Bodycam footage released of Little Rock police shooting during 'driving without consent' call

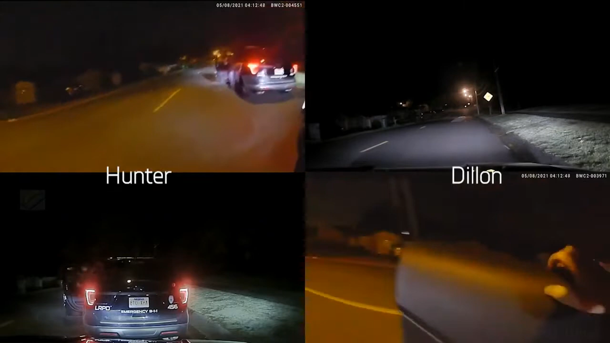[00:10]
Young 60. Man, I believe we found the vehicle. It's going to be 412 X-ray Lincoln Henry. He's in there. It's not reported in the system yet as stolen. Yeah, it hasn't been ever. 10-9. Roll down the window for me. Yes, sir. Ma'am. What's going on? Roll the window all the way down for me. Okay. What's going on?
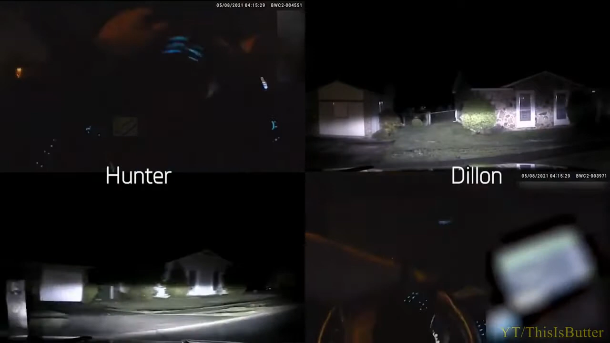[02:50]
They're going to 1421 South Plainwood, but I don't know if he's on the train yet. He tried to flee. He almost ran over an officer. Shots were fired. He fled eastbound on 12th Street. Yeah, he's going to be in a Toyota Camry. Plate is going to be 412 X-ray Lincoln Henry.
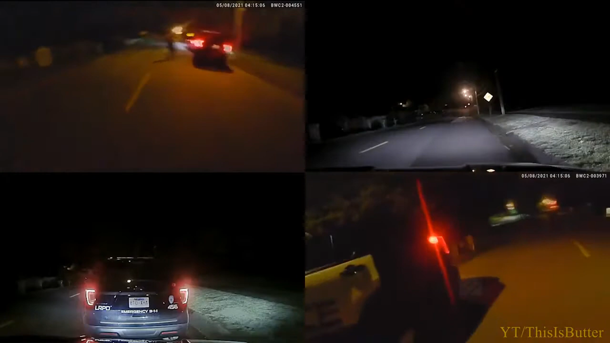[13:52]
Are you okay? He's going north. He's now heading east on 12th Street. 12th Street. Coleman, are you okay? East on 12th. They're going to 1421 South Cleveland, but I don't know. We got on scene. He tried to flee. He almost ran over an officer. Shots were fired. He fled eastbound on 12th Street.
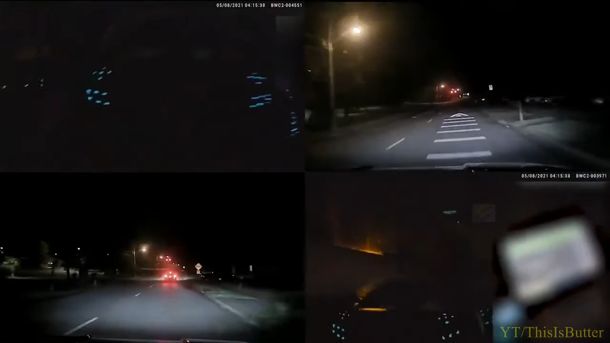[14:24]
They will catch up to Mr. Smith a short distance away after he crashed the vehicle. Yeah, he's going to be in a Toyota Camry. Plate is going to be 412 X-ray Lincoln Henry. Both officers arrived at the crash site.